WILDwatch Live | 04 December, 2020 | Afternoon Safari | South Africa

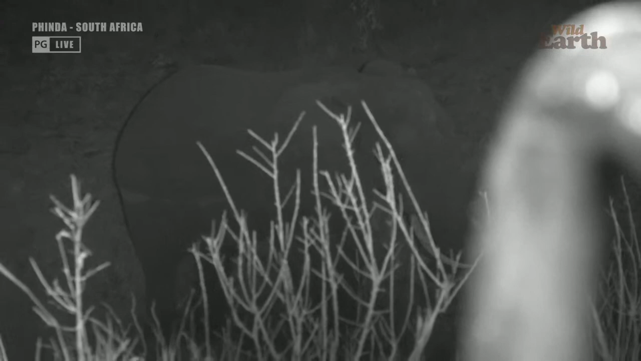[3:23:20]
and they start to put the younger calves in danger. So pretty much all the dynamics or social dynamics of an elephant herd are organized around looking after or keeping the calves safe. And they don't want these boisterous young elephant bulls
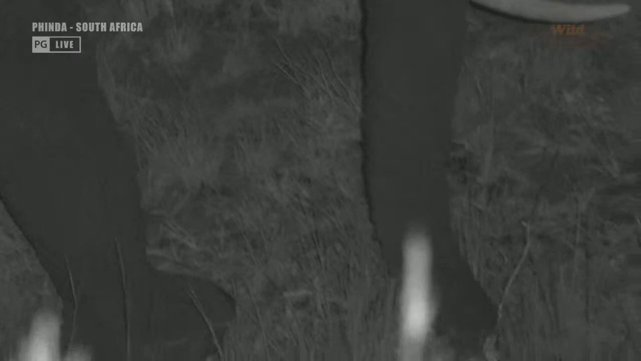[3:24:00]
making trouble and putting the youngsters in danger. So at that point, they'll send the young bulls out. And then they will become like what we see here, this bull here, these lone bulls. And when they come into must,
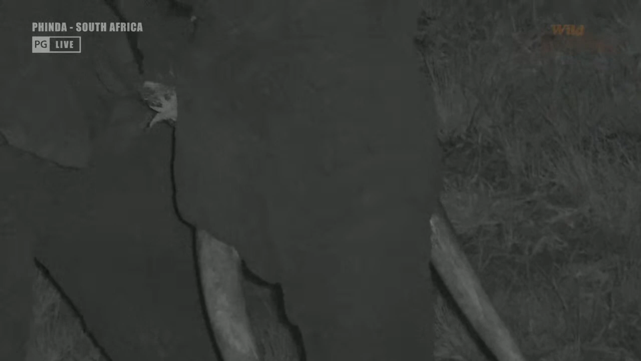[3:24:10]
they will then go and try and find the herds again and try and mate. But that'll only come a little bit later.
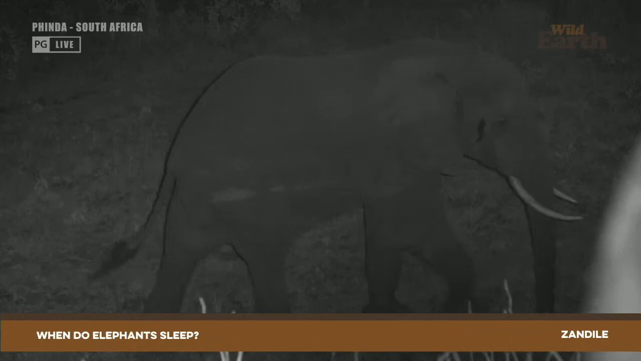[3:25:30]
but they do sometimes also lie down. But yeah, nighttime, so he will probably feed for a little while longer.
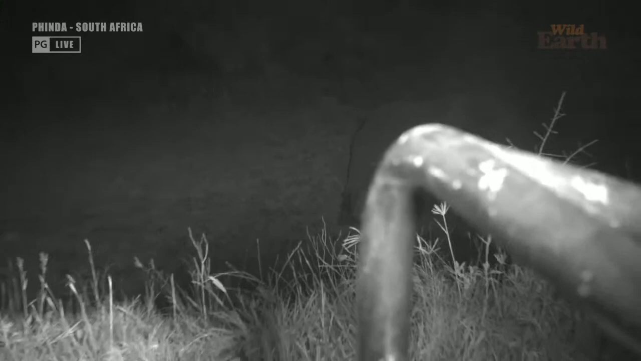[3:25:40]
And then he'll maybe go and try and find somewhere where he will sleep. That's possibly where he's heading off to now.
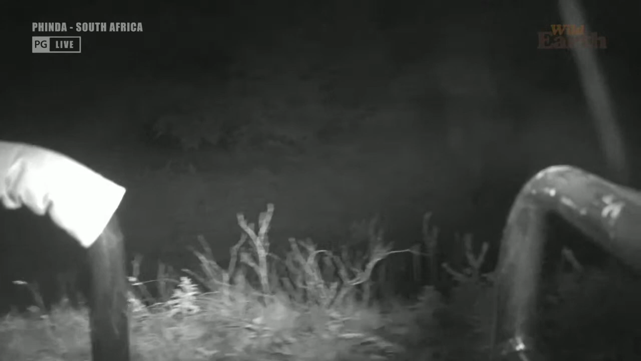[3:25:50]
He's just suddenly stopped and decided, okay, feeding is over.
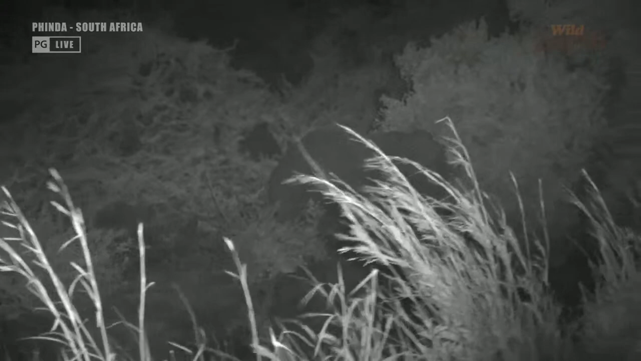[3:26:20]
Oh, and he's just gone on to the next bush, and I'm very jealous of Trishala's leopard that I will now send you over to. My leopard has just walked into a bush and not come out.
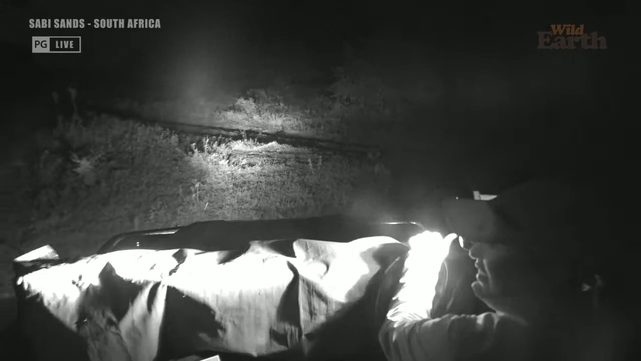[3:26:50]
It looked like Klalamba, but I couldn't get a good enough look. There she is, there she is. Last leopard winning. And try and have a look at her. She's gonna come up onto the road now.
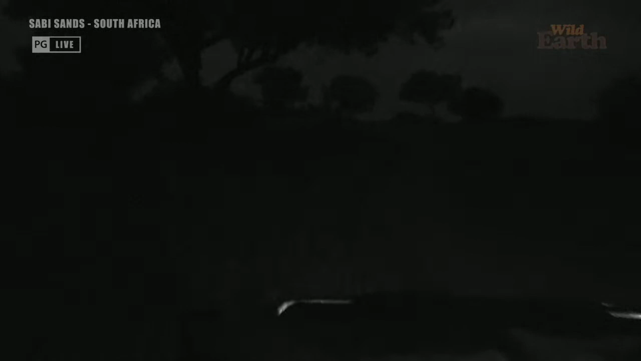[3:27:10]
The best I can do. Now let's move forward just a little bit. There's our IR light.
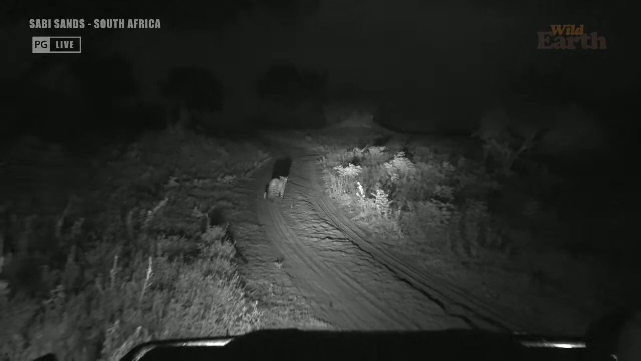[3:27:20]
There's a follower for now. It looked like Klalamba. It's here by Tumbeta House, which is quite close to. It's just. Thing is, so our IR light is not working, but she is hunting and I don't really want to disturb her.
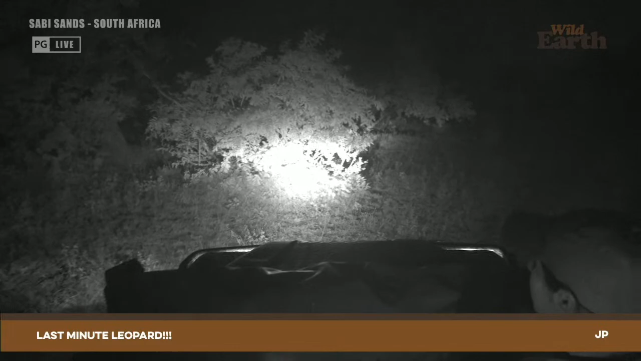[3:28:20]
Certainly last minute leopard. Last minute leopard troubles, but at least we got a last minute leopard. It is Klalamba. Did you go, girl? I'm sorry that the visuals are horrible, guys, but I'm sure you'll understand that
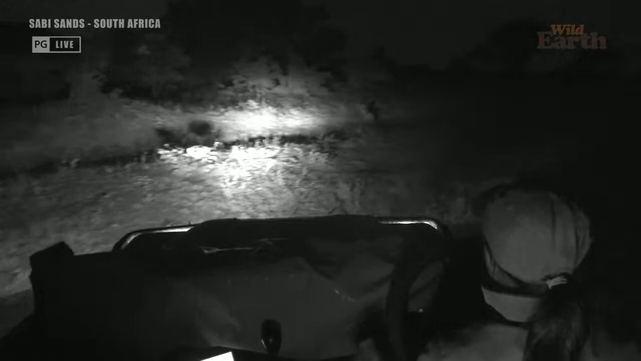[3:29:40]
There we go. That's our last few seconds, guys, because that is my car lights and I don't want to do this to her.
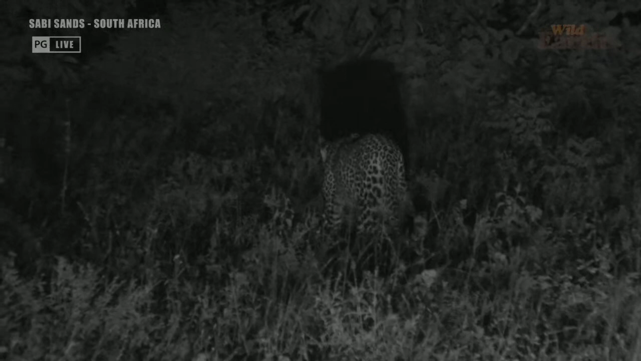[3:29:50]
So, last view. Walking towards Tumbeta House, and that is it.